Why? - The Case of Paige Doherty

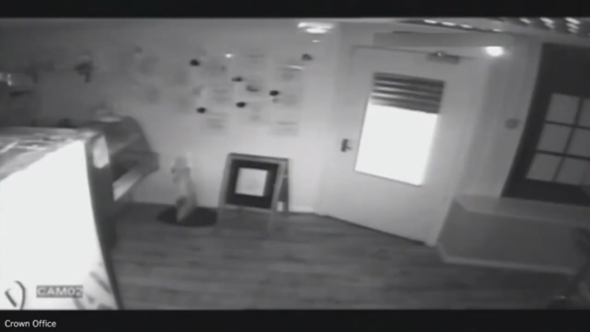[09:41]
At approximately 7.17am, the shutters can be seen opening to the deli, showing that John Leatham has arrived to begin opening up for the day.